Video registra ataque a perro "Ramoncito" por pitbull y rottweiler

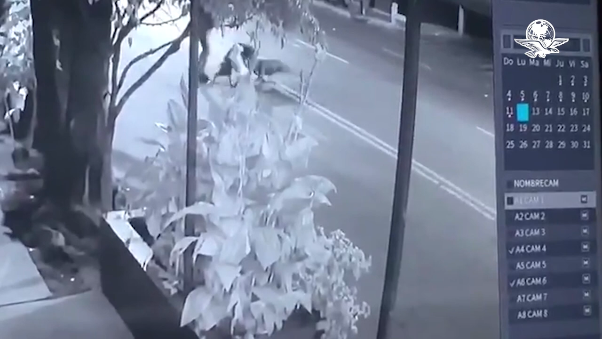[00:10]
quien había salido de su casa a pasear a sus mascotas Ramón y Teo. El ataque continuó sin que el responsable de los canes hiciera algo por detenerlos. La dueña de Ramón y Teo menciona que el pitbull y el rottweiler estaban enfurecidos y no paraban de morder a sus mascotas. Además dio a conocer que Ramón murió minutos después de la agresión y que Teo sobrevivió,